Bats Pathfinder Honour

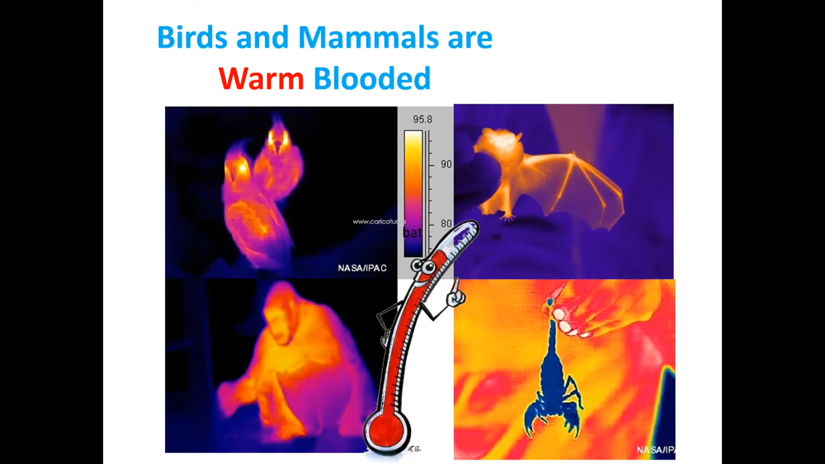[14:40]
His legs, his arms, so you can see his little fingers and his wings and so forth. So a bat is indeed warm-blooded, just like a bird, just like a mammal. So on that one, you really can't say definitively, but they are both warm-blooded. All right. So another question, hands or feet or wings?